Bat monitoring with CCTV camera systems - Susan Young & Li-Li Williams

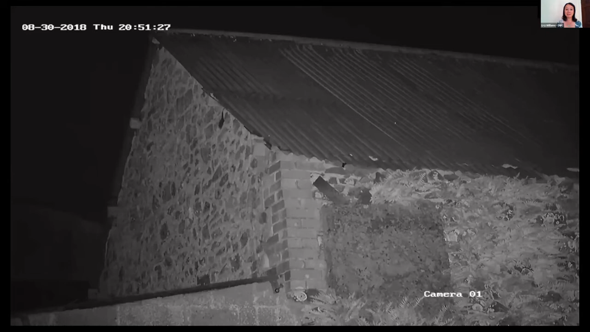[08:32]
So we've been using it to basically capture the findings of our surveys, see if a bat is emerging or just passing by.
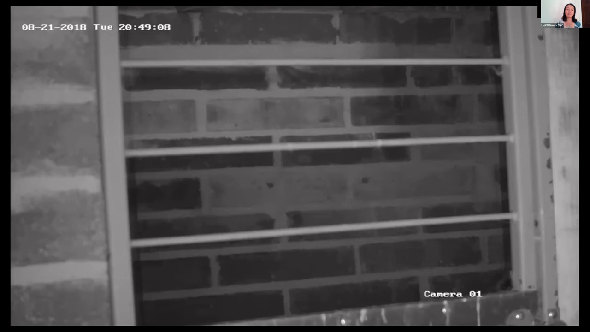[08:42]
This is some footage from monitoring of a lesser horseshoe roost. You can see the bats are light sampling at the roost entrance, so it was quite useful to be able to have the footage to see how many actually emerged, particularly as with the naked eye, that's quite a dark background, so it's quite hard to see how many bats are coming out. So it was particularly useful there. And there's often a number of buildings like this one where the roost entrance is obscured.
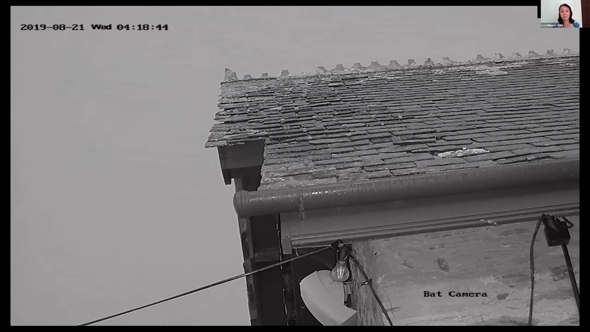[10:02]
This is zoomed in. So again, with the naked eye, it was quite distant. We also tried it out near the Great Horseshoe Bat Roost.
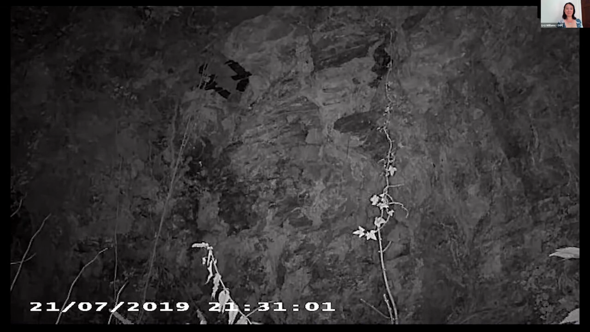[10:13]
This is just upstream. We were trying to work out how many bats were coming from a cave. And I mean, it was very confusing standing there with bats flying past up the river, going around the circles, coming out of the caves. So again, the footage was very useful to work out what was happening at this site. And the other application, which we haven't tried so much,
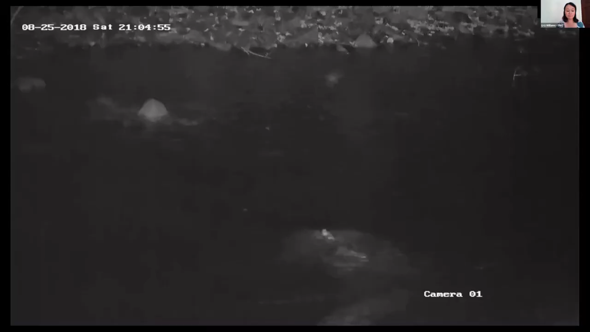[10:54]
So we actually took the camera on our BCT waterways survey. This is handheld, but you could just use a tripod. And we were able to count the number of Dolbenton's passes without having to shine a light on the waterway to keep seeing, oh, is it definitely Dolbenton's passing? So one of the main things that we